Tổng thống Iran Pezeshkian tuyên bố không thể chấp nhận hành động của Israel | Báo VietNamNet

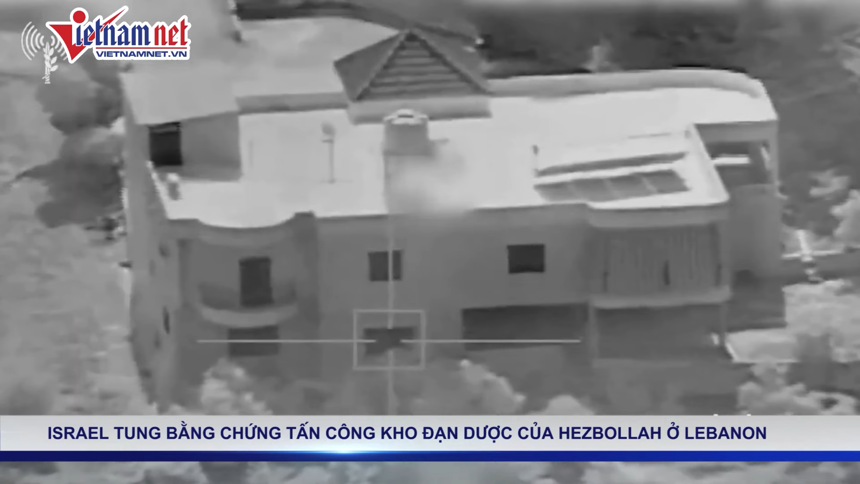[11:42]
chứa đạn dược của nhóm vũ trang Hezbollah ở Liban. Đoạn video do IDF mới công bố cho thấy, sau khi bị quân Israel không kích, một quả tên lửa đã bay ra khỏi tòa nhà tình nghi là kho chứa
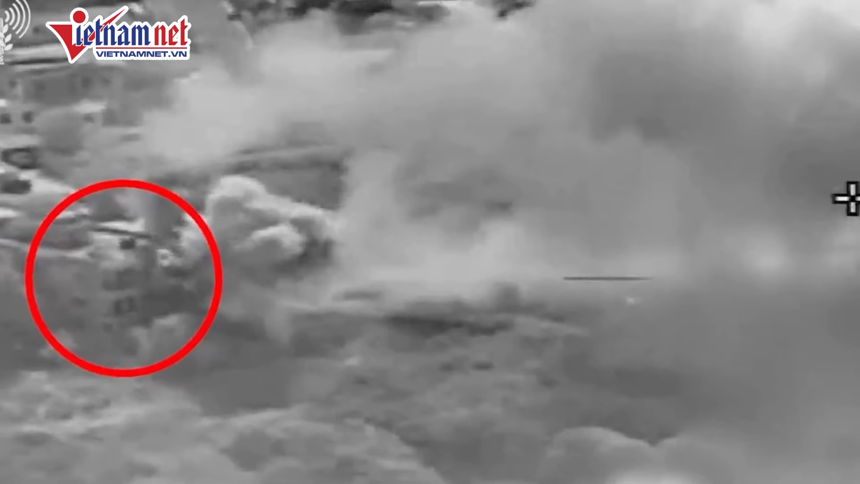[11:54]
đạn dược của Hezbollah và bắn chúng ngôi nhà lân cận.